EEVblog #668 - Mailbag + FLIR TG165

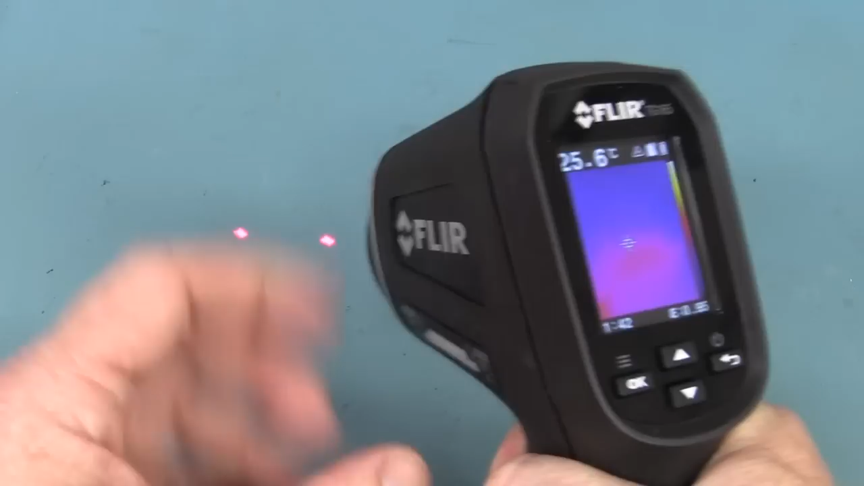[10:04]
On screen: spot 25.6°C
So if you're going out measuring the temperature of your fuse box or your industrial machinery or something like that, instead of having to map, you know, using one of these, you have to move it over the whole thing to try and find the hotspot.
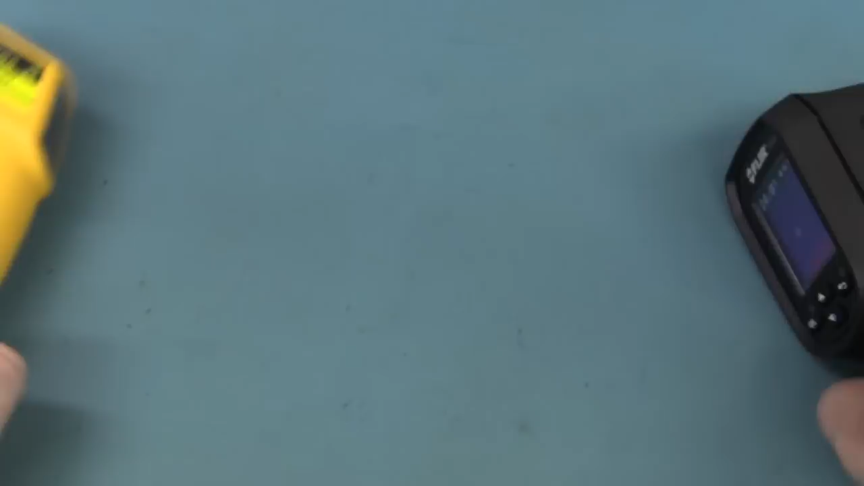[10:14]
This one just, you know, you can instantly and easily see the hotspot by virtue of the lepton sensor and the thermal
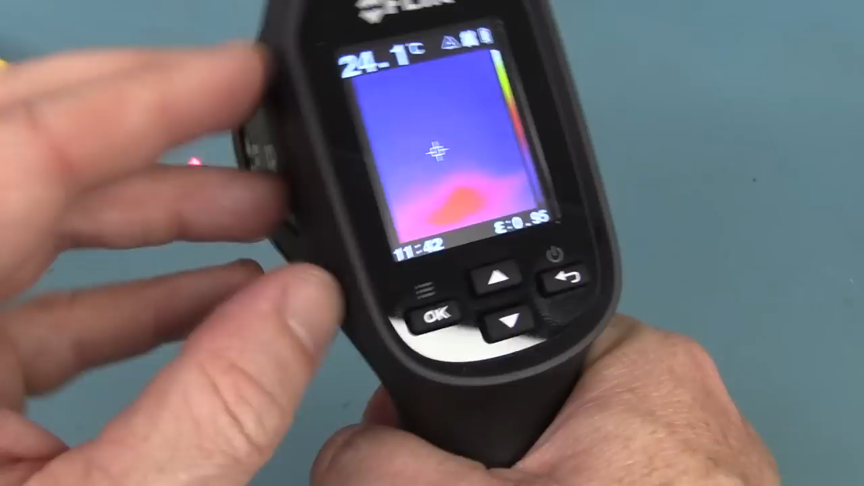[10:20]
On screen: spot 24.1°C
camera in there. So it's worth every cent.
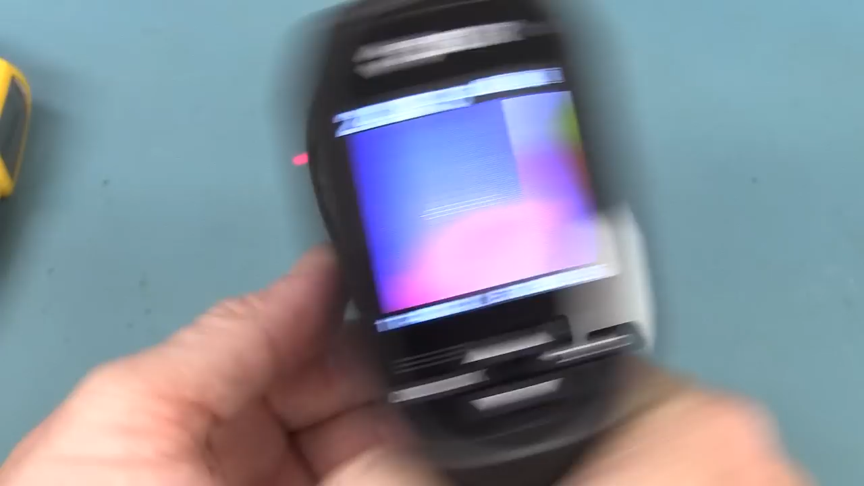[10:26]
But yeah, no MSX technology, but it's just designed to get a ballpark so that you can move the cursor over
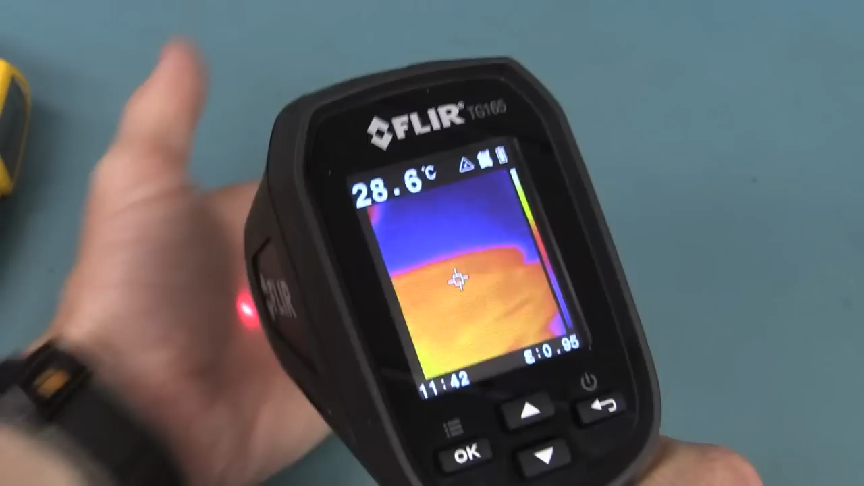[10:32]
On screen: spot 28.6°C
the hotspot you want to measure and then get it within light, lined up with the lasers, and then you take your reading.
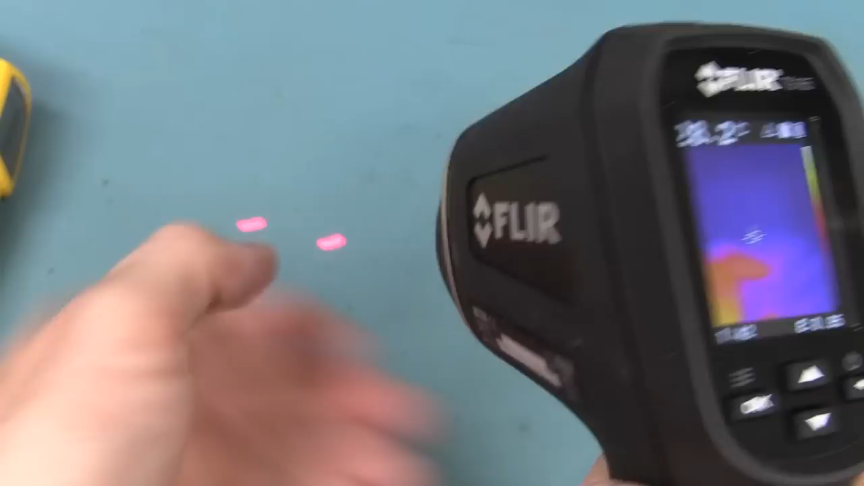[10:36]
So it's designed to do one job and one job only.
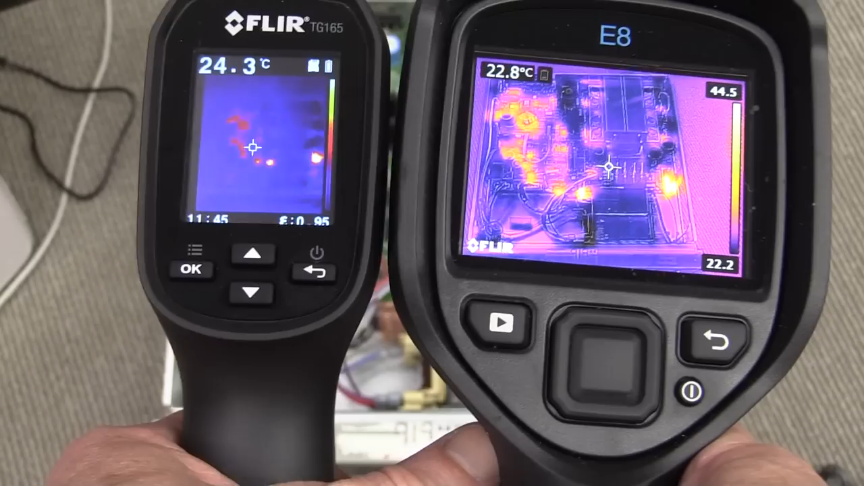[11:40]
I mean, this one has the 320 by 240 sensor with the MSX technology, so it shows all of the detail, and this one, well, just shows a few hot spots, but still, you know, it's yeah, I'm not using it correctly here.
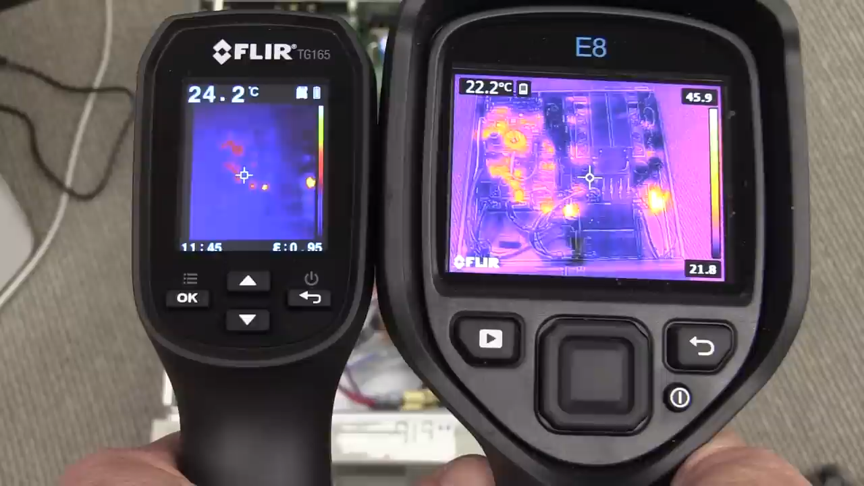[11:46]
On screen: scale bottom 21.8°C
This is not its intended purpose, but I just wanted to show you the difference there. And if we turn off the MSX technology on the E8 there, you can see the difference in the quality of the you know, the 320 by
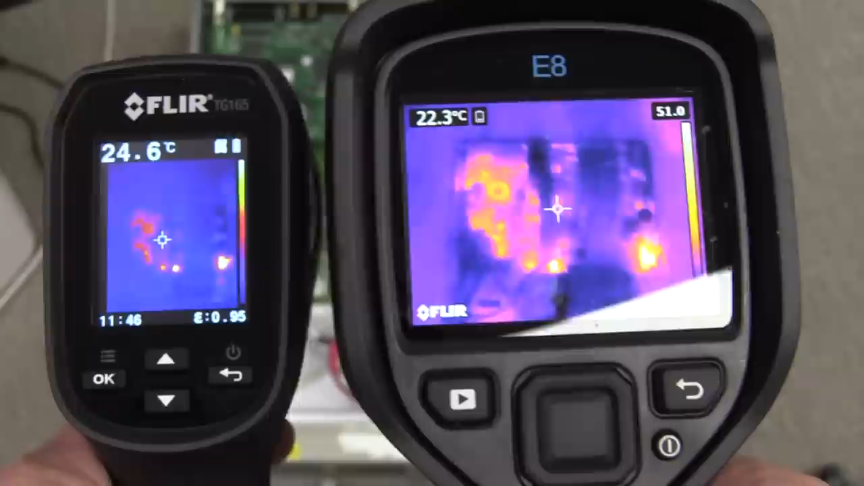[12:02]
240 sensor in the E8 compared to that 80 by 60 lepton sensor there. Huge difference, but you know, this thing's good enough for just its intended ballpark purpose.
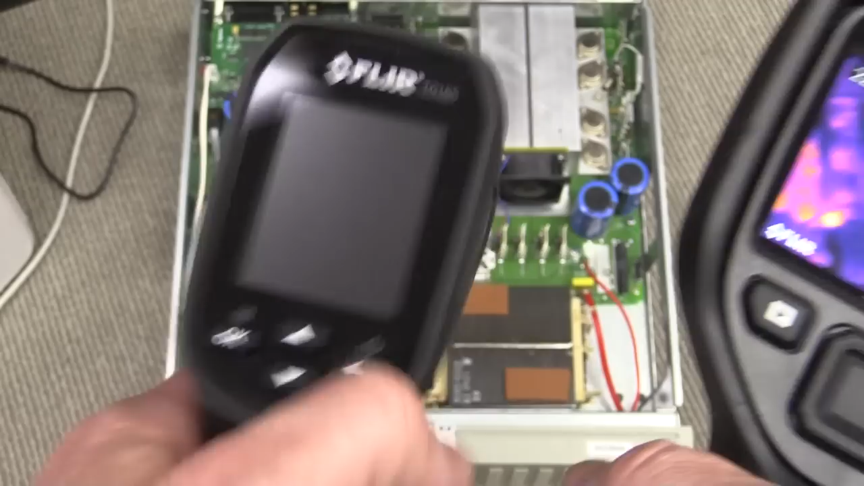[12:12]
Oh, there's that auto power off. Ah, but you can change that, obviously.
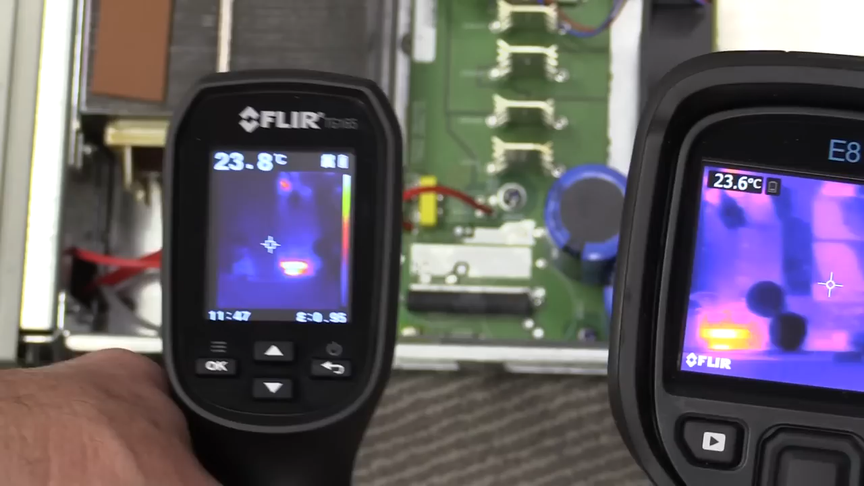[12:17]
And of course, if you're trying to measure small details like that hot resistor down there, there's no contest. I mean, the E8 is saying that is, you know, 72, 74, 70, 80 degrees, because it can get,
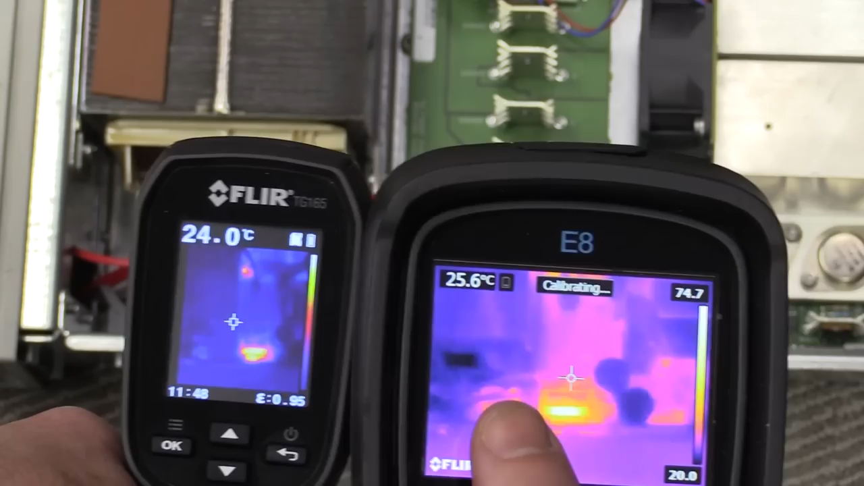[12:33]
it can measure directly the individual pixel on that thermal sensor.
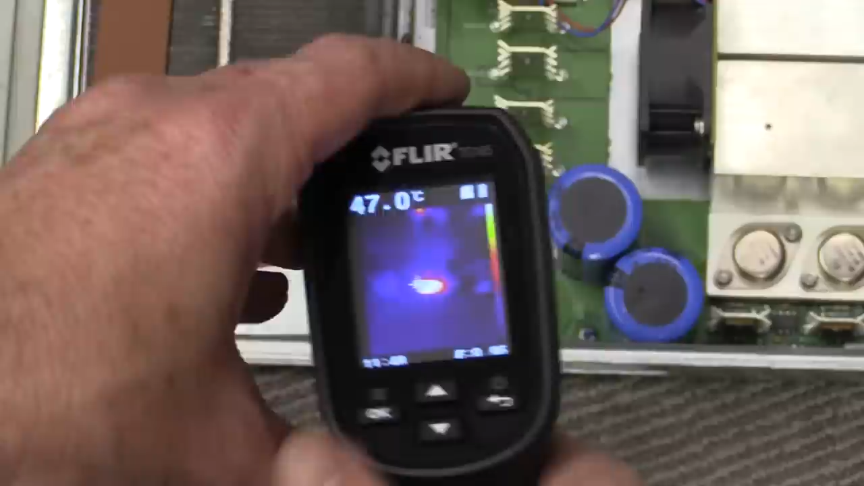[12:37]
On screen: spot 47.0°C
But the TG163, sorry, I can't get the glare on the light, you know,
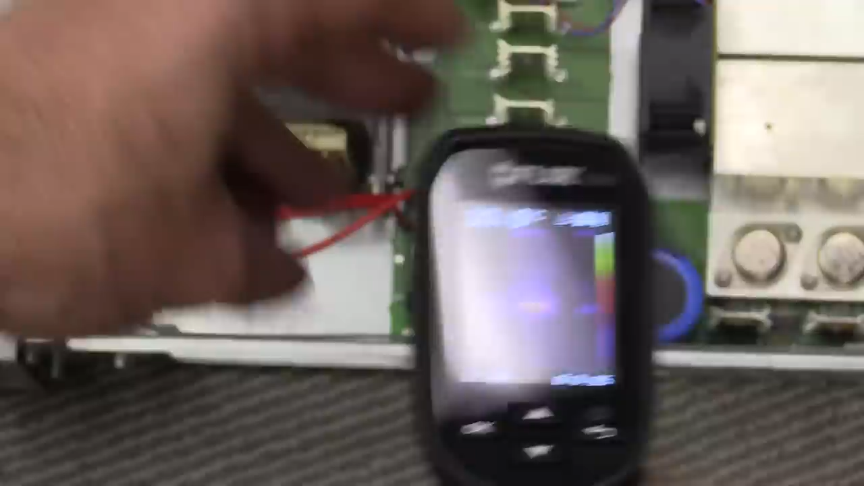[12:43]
because you can see the laser spots there, it is averaging over a bigger area.
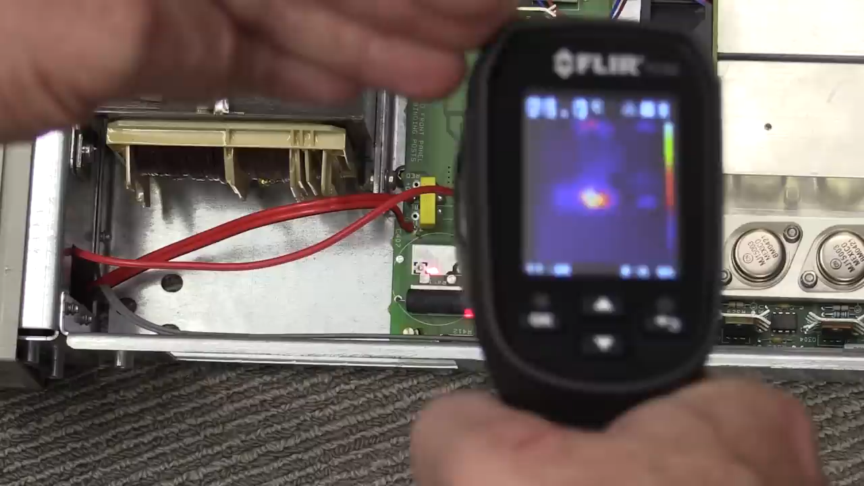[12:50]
Like that, you know, it's not, there we go, it's, no,
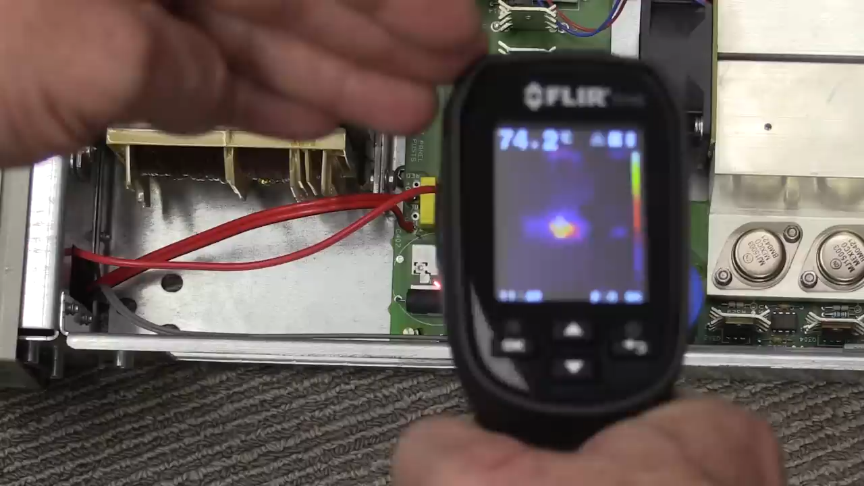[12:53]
it's not too bad, but you've got to muck around and get it, because it averages over a larger area.
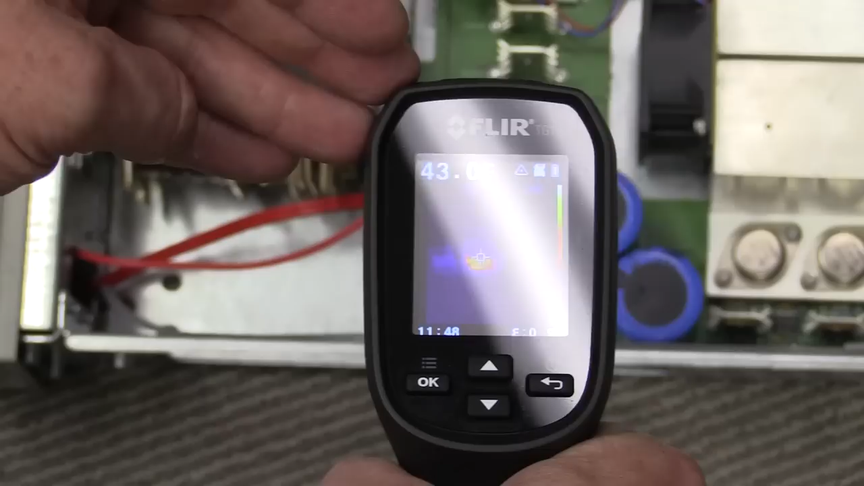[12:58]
You're not going to get fine detail measurements with this thing, but that's not what it's designed to do.
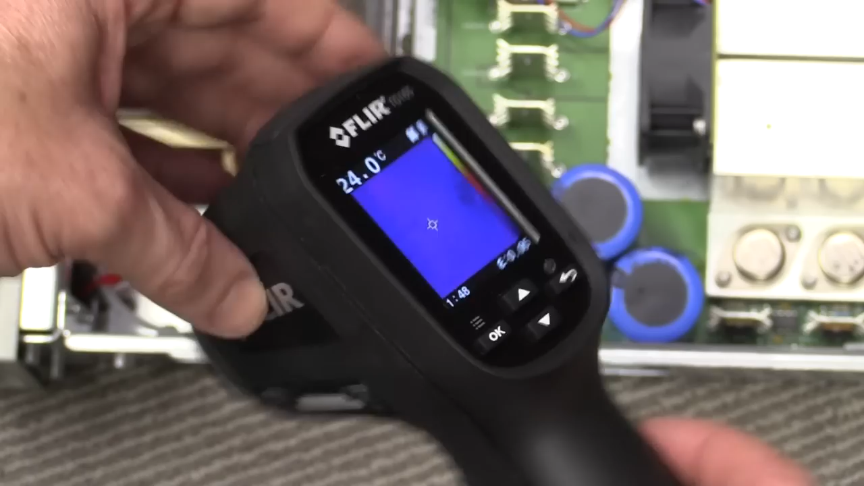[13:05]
On screen: spot 24.0°C
So I'm really, you know, not using the thing within its intended use. I just wanted to show you that.
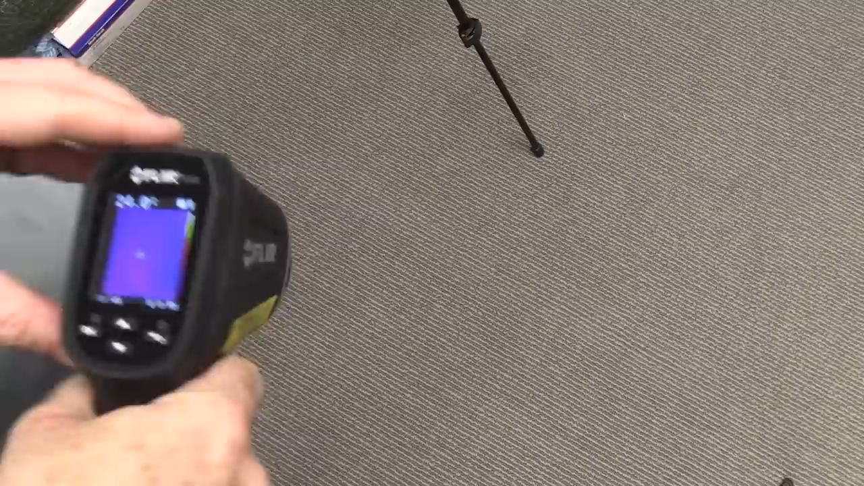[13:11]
And I just wanted to show you also how these laser spots change. You can see that they're almost vertical like that at that distance. In fact, I can bring them down and they're vertical at that distance, and then they move like that as you get closer, and the further away you get, the more they spin around like that.